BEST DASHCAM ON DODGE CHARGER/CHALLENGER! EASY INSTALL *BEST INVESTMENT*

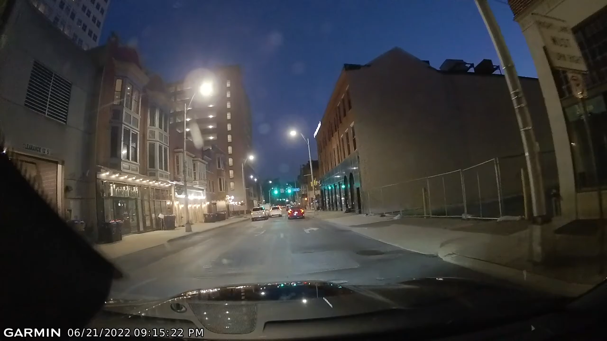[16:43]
clear make you can make out the
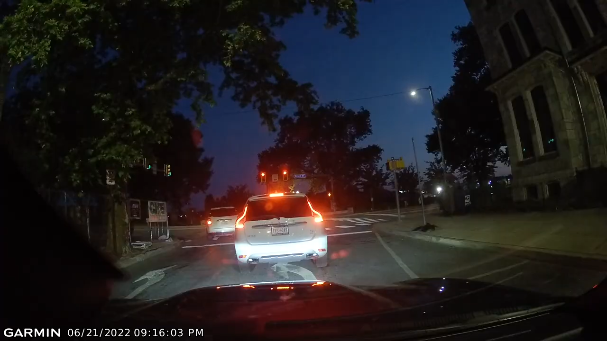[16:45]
street signs and of course you can try to make out this person's license plate and you know the streets um the street name up here and
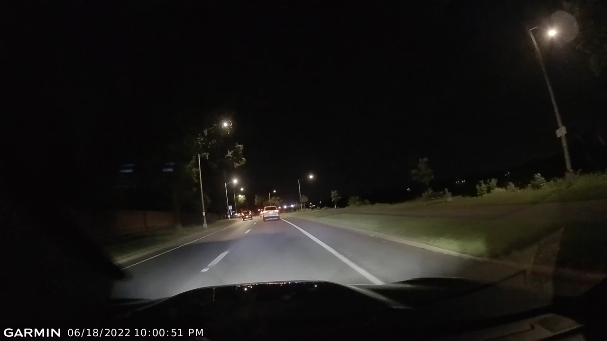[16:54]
this is at night sun fully set black sky and you know i'm in a you know lit area so you can you know still see and now i'm in an area that is not as lit but you know i can still see the footage i can still see the street signs which is good and yeah overall uh not bad camera i hope y'all like that footage i also took